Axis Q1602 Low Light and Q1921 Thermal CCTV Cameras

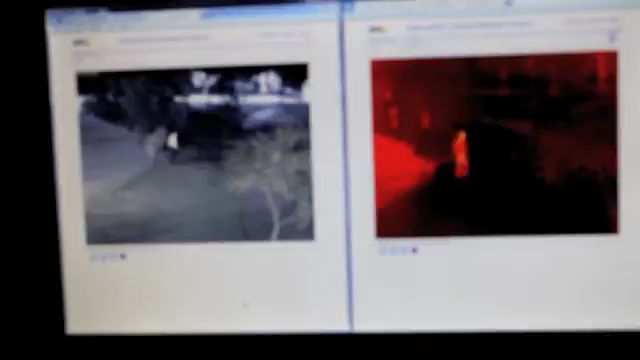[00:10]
On the left hand side you have the AXIS Q1602 network camera which is our latest up and coming extra low light sensitive full body unit. And on the right hand side we have our AXIS Q1921 thermal network camera.
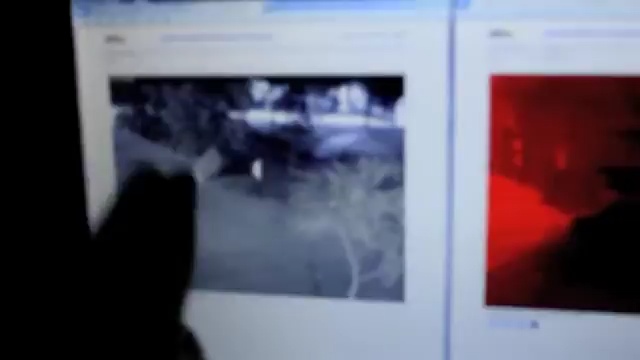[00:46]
But if you look on the left hand side the low light sensitivity of the Q1602 is just amazing.
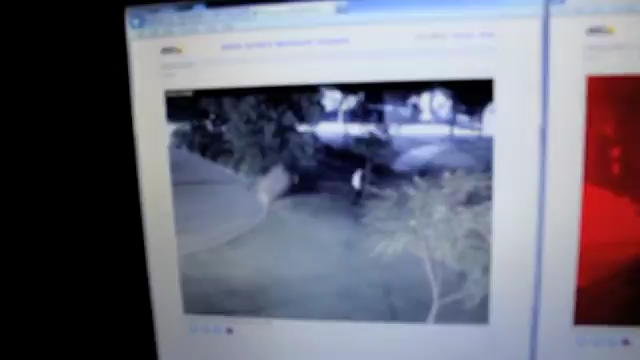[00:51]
You can almost pick up who he is. Absolutely. And obviously comparing that to outside you'd be very hard at identifying who that is or even just picking out that there's a person out there to begin with.